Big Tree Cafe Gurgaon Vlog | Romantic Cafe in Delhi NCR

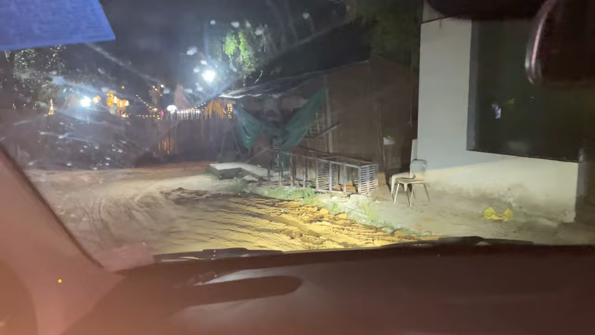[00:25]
You can see the green door AC. After coming, you will see the cafe in the right side.